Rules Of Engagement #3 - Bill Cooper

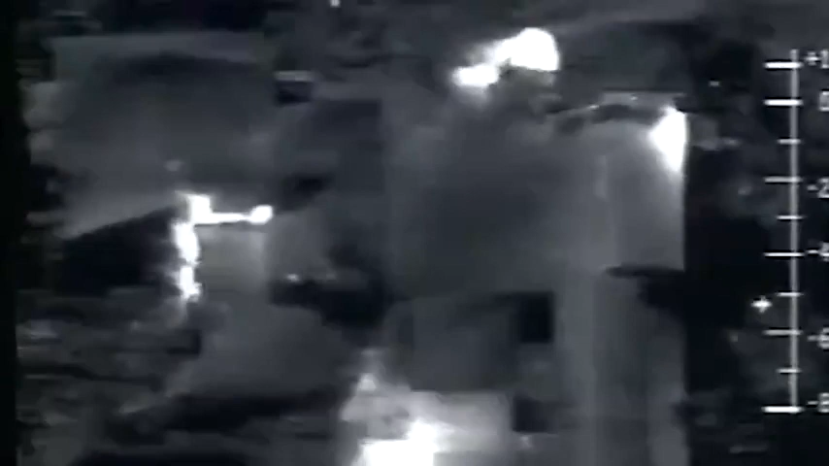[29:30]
When we analyzed the tape, we found out that there's 2 people there in this area here. And they're firing for about 30 seconds in this area,
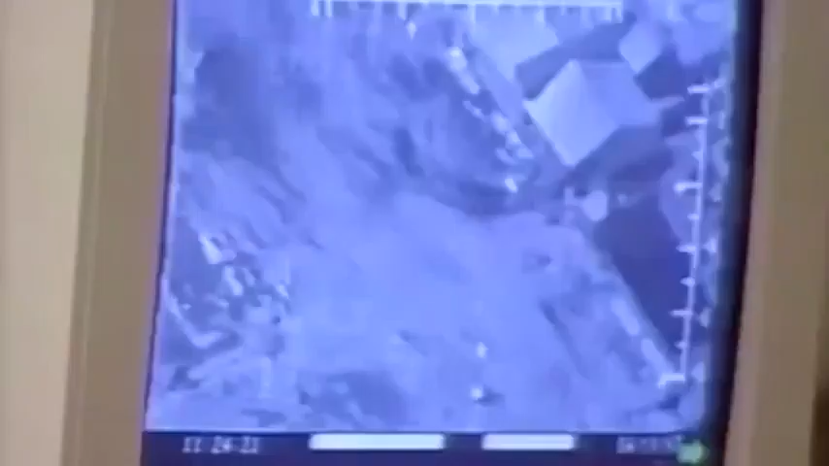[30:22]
So is the gunfire behind the tank smashing into the rear of the gymnasium.